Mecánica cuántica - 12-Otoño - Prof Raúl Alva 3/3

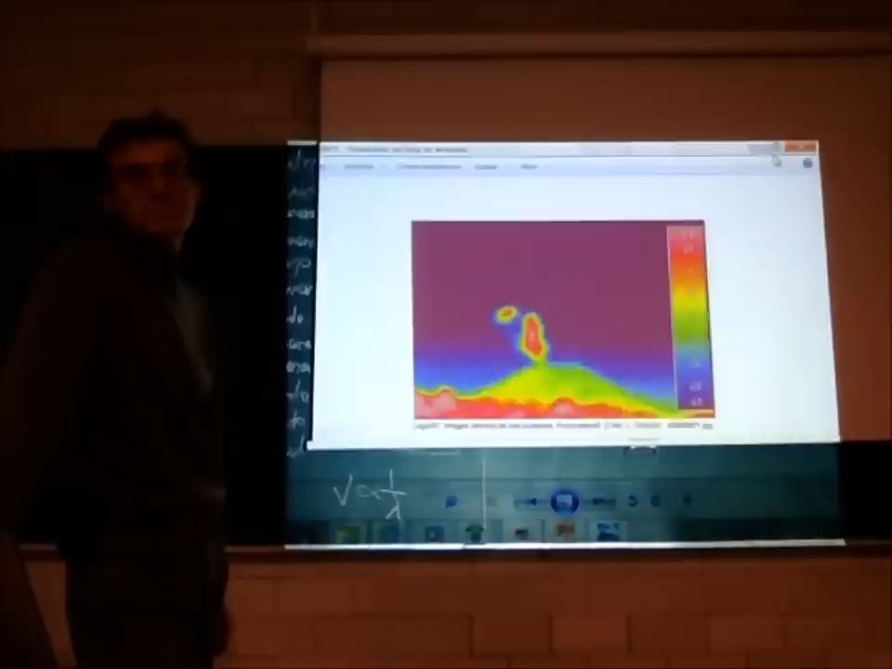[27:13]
Es como una cámara térmica. Térmica porque es calor y el calor
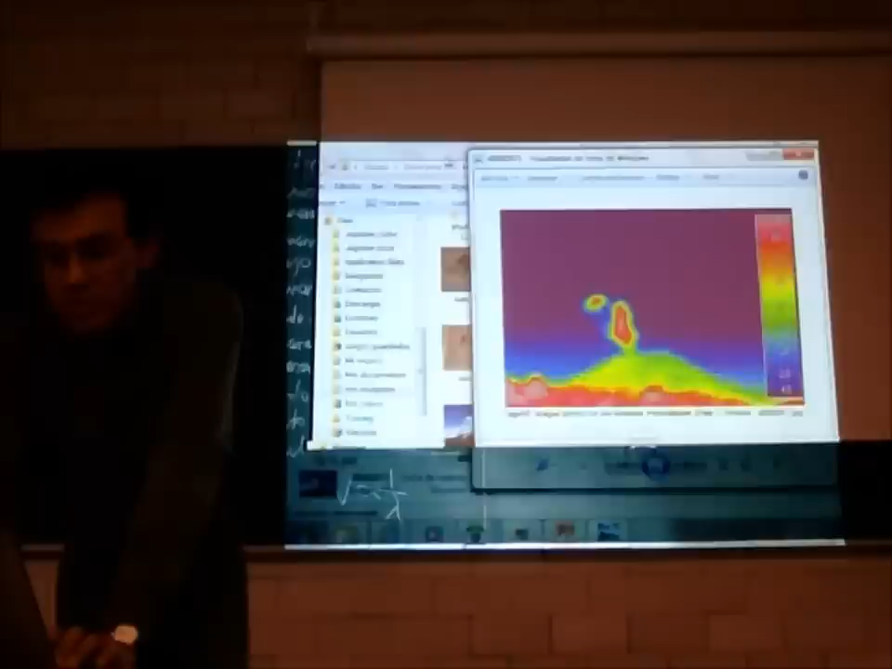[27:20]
está por debajo del rojo, según lo descubrió Sir William Herschel cuando accidentalmente colocó
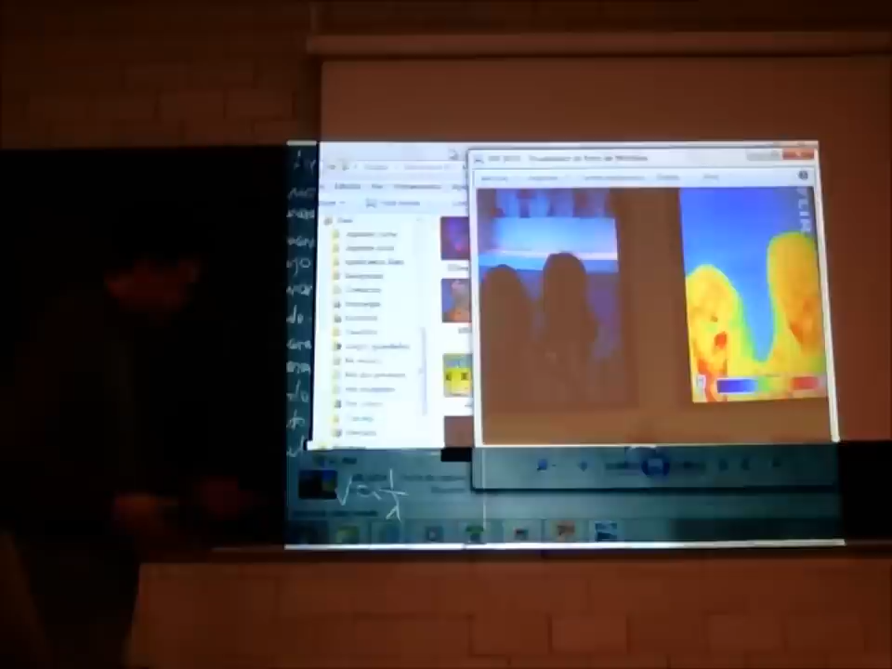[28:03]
energía, que aquí está blanca, esta planta,
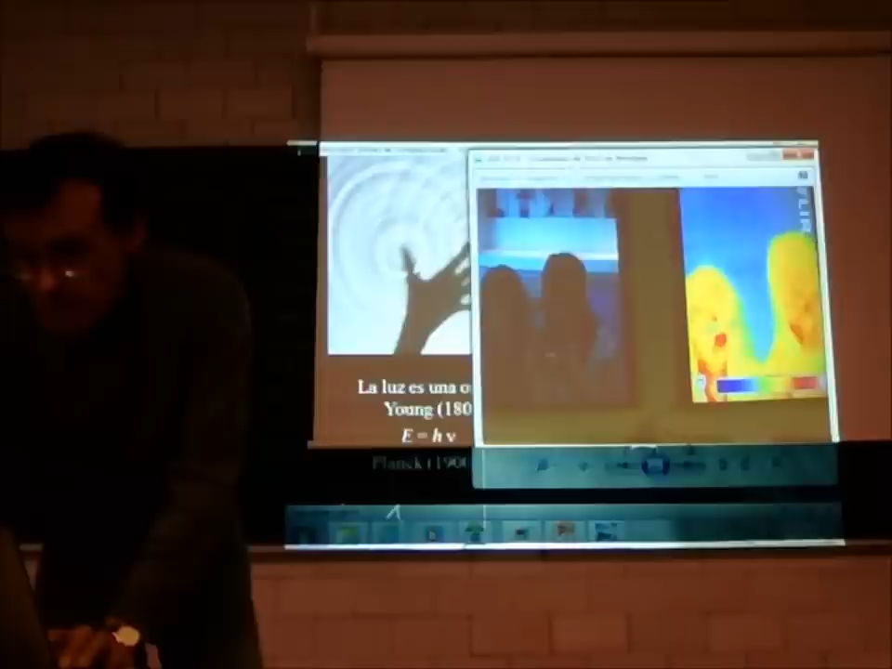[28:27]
Esto está en el universo, en el Museo Universo de la UNAM. Es una cámara. No sé si se alcanza a ver, no se alcanza a ver. Hay dos cámaras arriba de esto, una aquí y otra acá. Una cámara de televisión común y corriente. Y una cámara infrarroja, IR infrarroja. Esto es como se ven ustedes
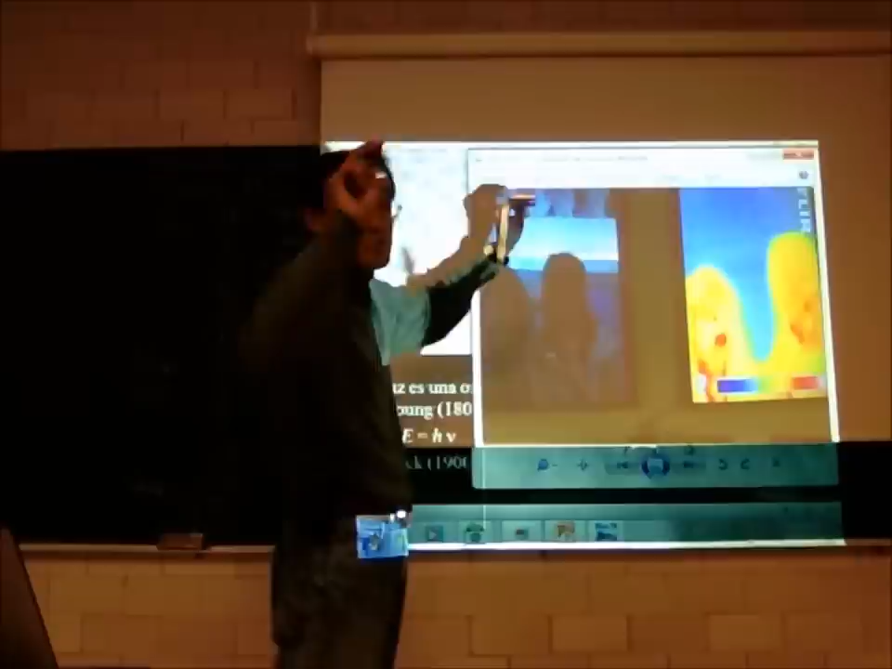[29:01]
con la cámara normal, la cámara de televisión normal, ¿no? Así, que capta luz visible, luz que veo.
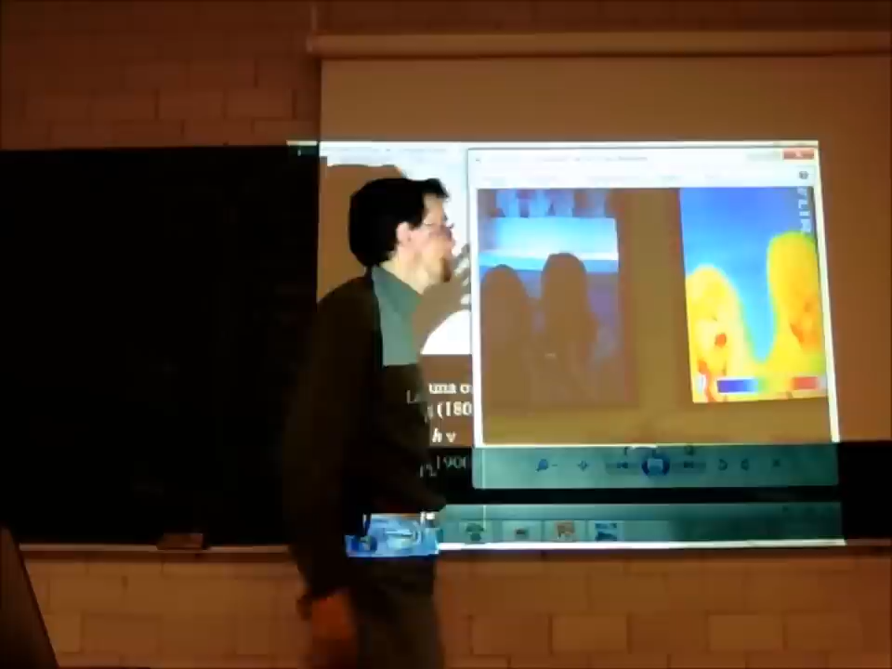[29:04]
Esto lo capta la cámara térmica, o la cámara infrarroja.
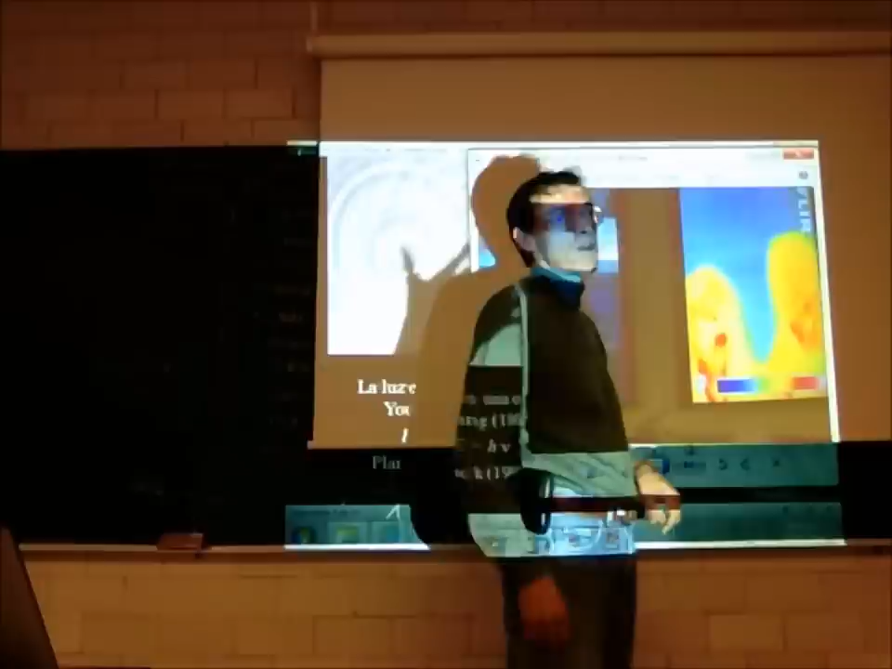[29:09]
Y lo que estaba aquí representado de manera artificial, esto no es real, porque el infrarrojo no lo vemos. Tenemos que representarlo. Es como los fantasmas, no los vemos, los representamos así como si fuera sábana.
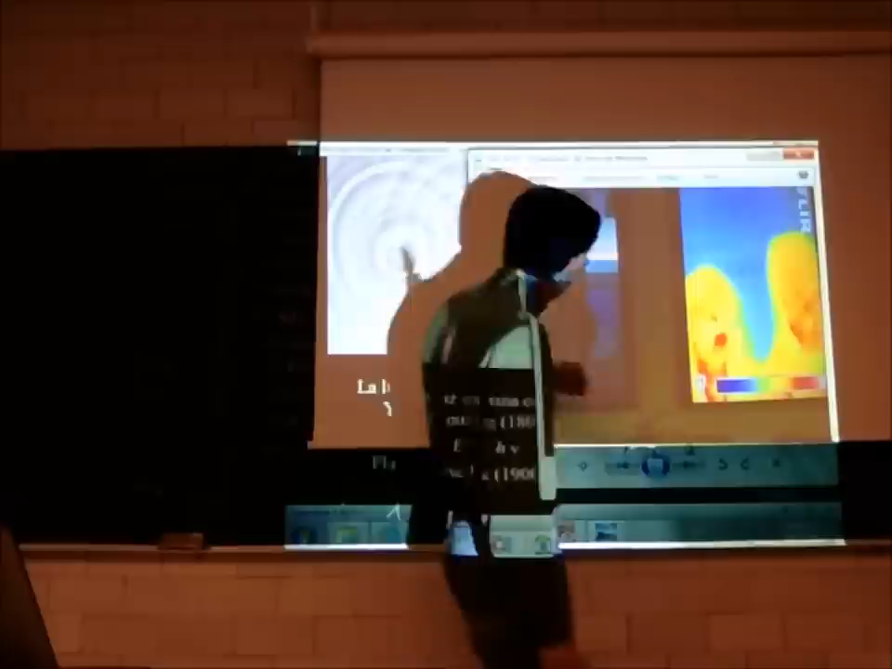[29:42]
Y es más, aquí tiene anteojos. Los anteojos no dejan pasar el calor.
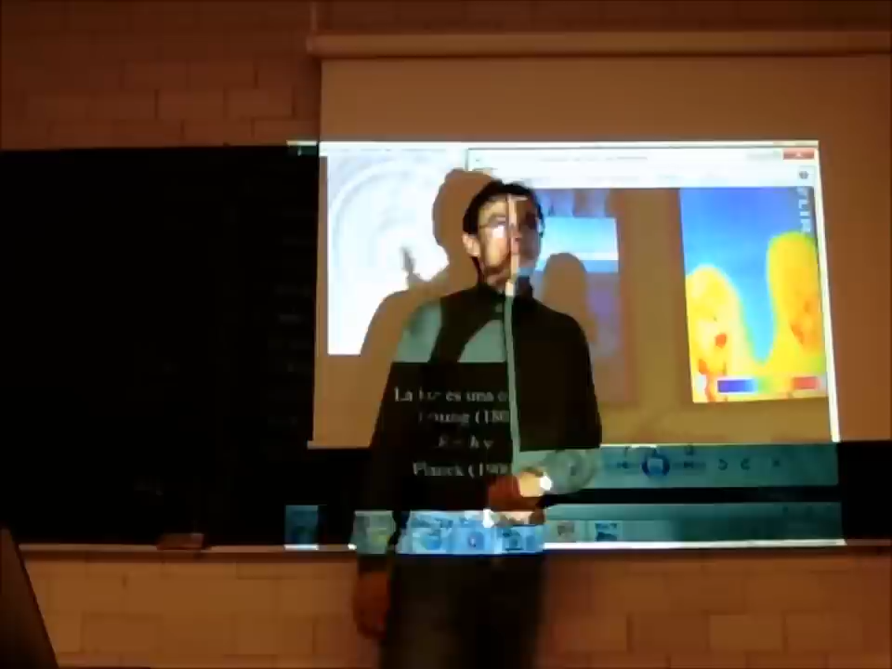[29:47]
Son de policarbonato simple, son como estos.
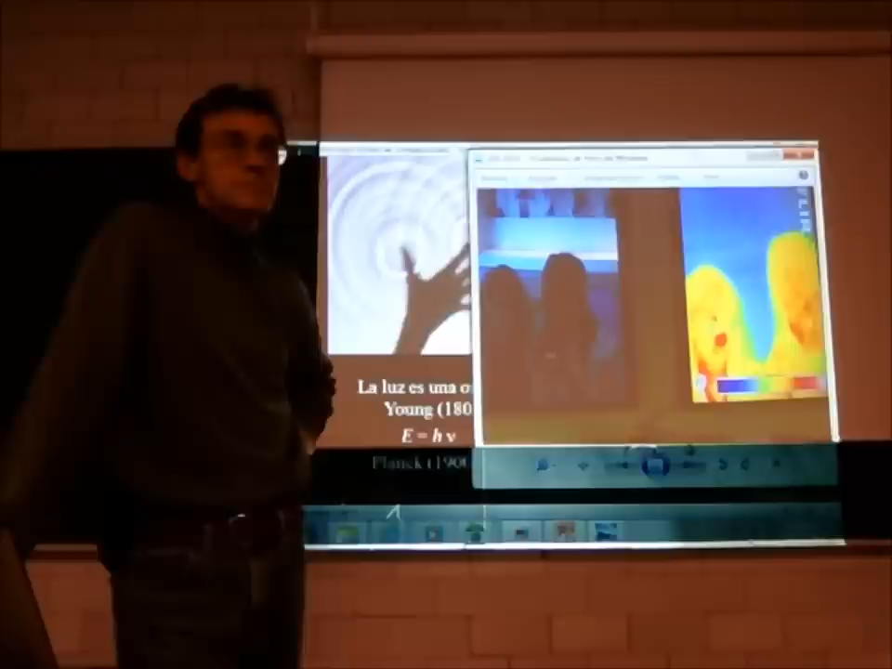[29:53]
Entonces, a través de algunos materiales, el calor no pasa.
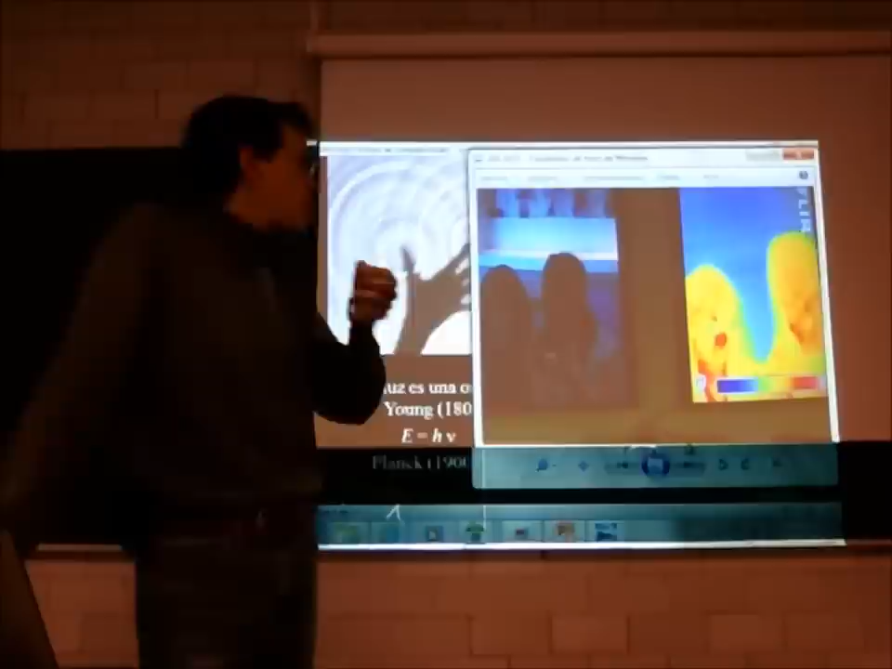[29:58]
O pasa menos. De hecho, por si le digo, si no pasara, se tendría que ver azul o violeta. ¿De acuerdo a esta escala?
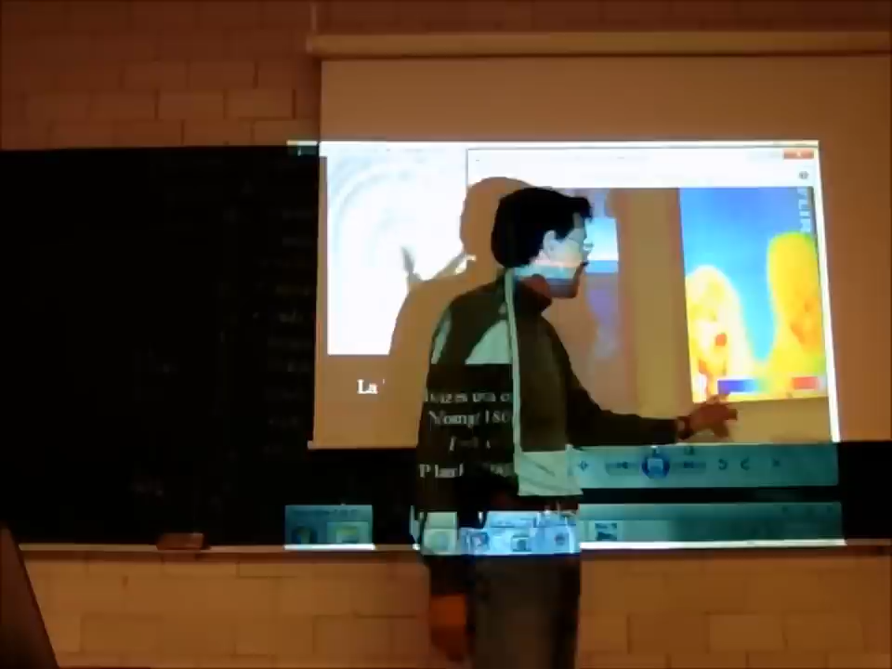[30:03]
Es una escala de temperaturas de sus casos. Bueno.